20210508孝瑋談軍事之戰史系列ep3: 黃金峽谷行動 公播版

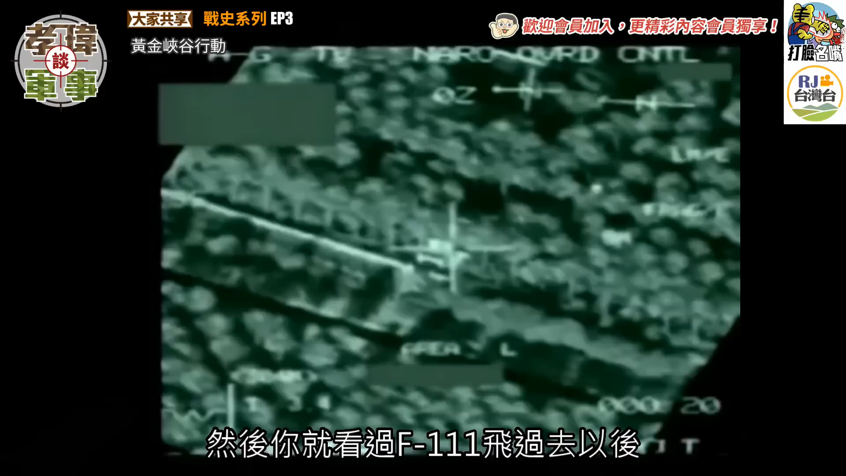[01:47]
就看过F111飞过去以后而且我记得很清楚是一个向后向下的一个摄影机就拍到什么呢然后当时地面步标
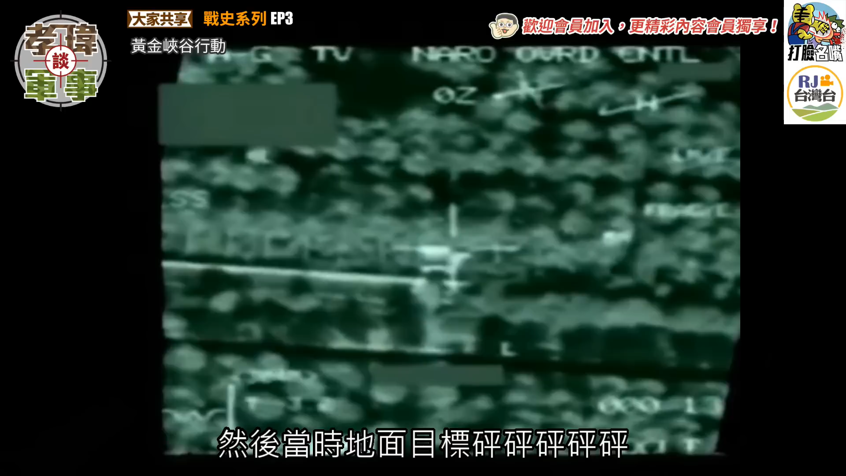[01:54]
砰砰砰砰砰砰砰砰接连爆炸的这样一个影片而且其实爆炸并不是虽然是接连爆炸但是爆炸的
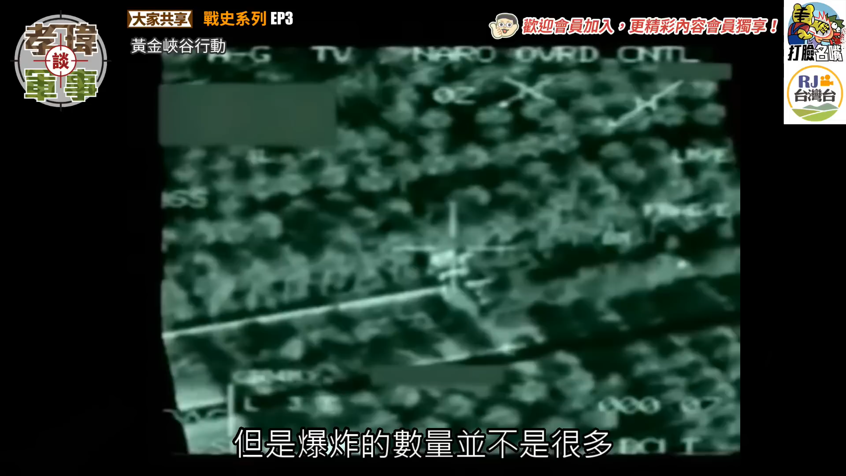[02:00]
数量并不是很多我那时候记得印象最深刻的时候就是你看到当时美军就轰炸轰炸就是
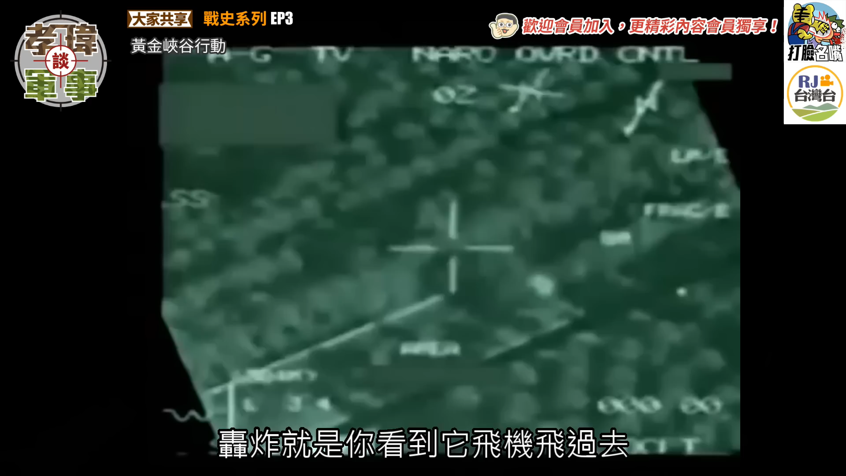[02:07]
你看到它飞机飞过去而且看到它那个底下用那个光
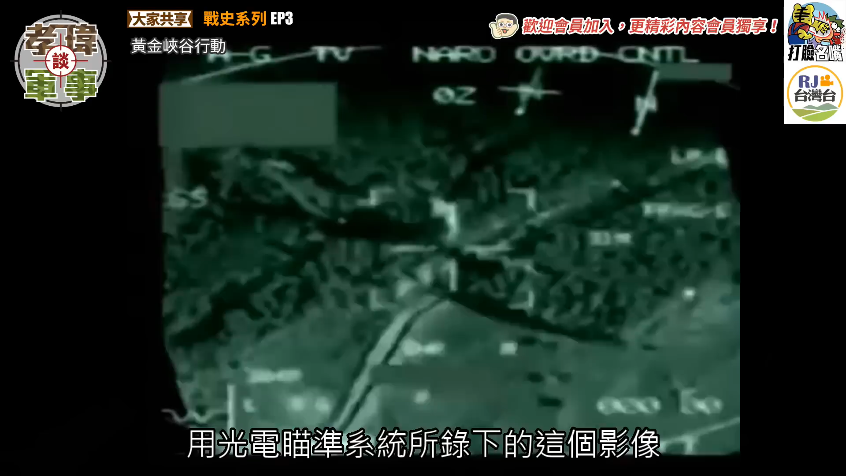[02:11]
电瞄准系统所录下的影像哇居然就看到飞机能炸那么准而且说真的那时候还不晓得说为什么美军的这个轰炸没有造成很大的一个弹子后来才知道原来他们用的是就是我们现在所说的雷射导引炸弹进行这种外科手术式的这个精准攻击而且甚至于在那之后因为当时我印象中也看到美军就轰炸的那个F111的18架飞机有一架没有回去然后隔了几个礼拜以后有一张新闻图片所以干嘛呢一个被冲上岸的美
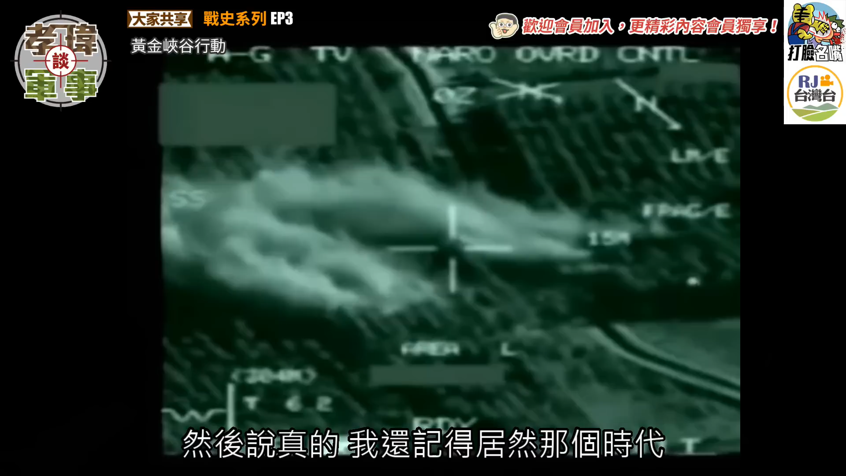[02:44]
军遗体然后说真的哇记得居然那个时代居然可以把那样的照片直接登出来没有打马就看到一个利比亚的士兵就看到一个总的跟一个球一样的一个美军遗体为什么